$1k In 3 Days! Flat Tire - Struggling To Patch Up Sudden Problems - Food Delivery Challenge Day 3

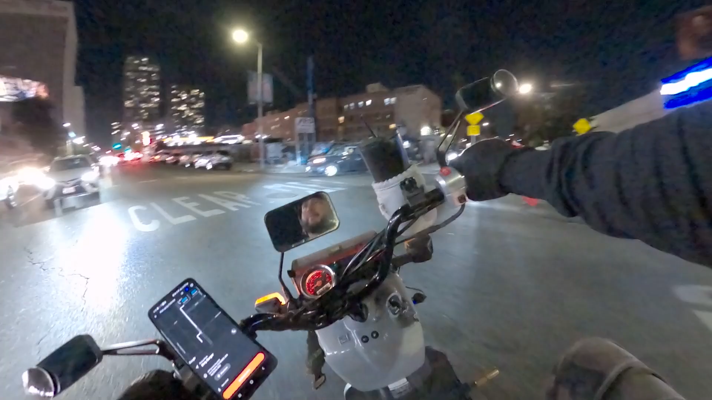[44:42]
the next stop i have it's actually just a few blocks away this burger spot i think it's in the shopping center right here it has to be dirty burger where is it where is it you see it you see it you see it dirty burger dirty burger i am gonna have to unassign if it's not ready and my percentage is gonna go damn let's see address
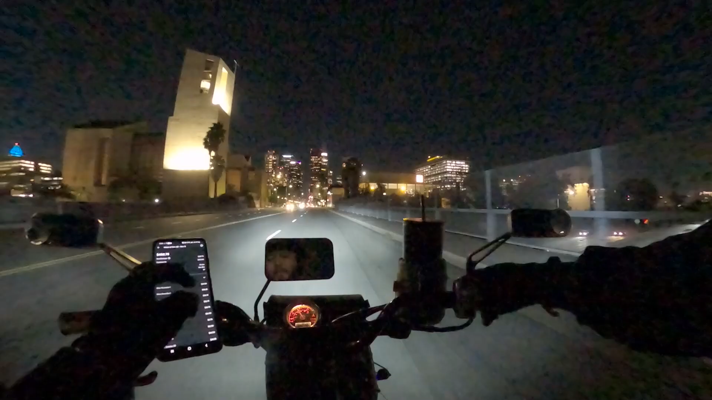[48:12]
58 plus 58 plus what's that last number come on baby oh that's not a lot 35 300 damn i barely got 301 i thought i was like at 320 something did i make a mistake somewhere 178 that's correct 30 58 35 30 58 30 yeah all right so i need 32 dollars more
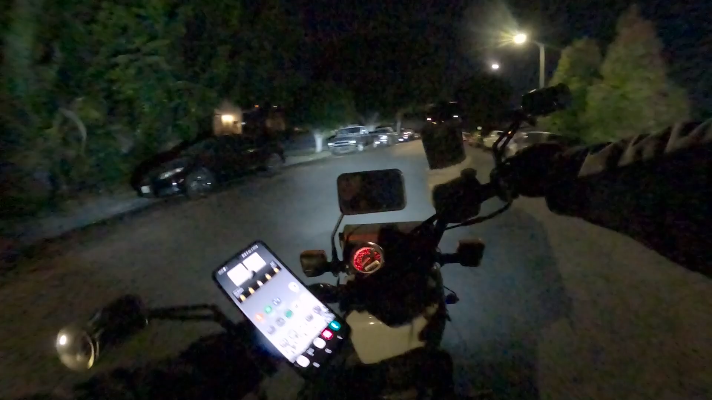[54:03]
oh i hear it oh yeah it's the turns it's the turns whenever you hit a turn the tire gets all weird you can see it wobble a little bit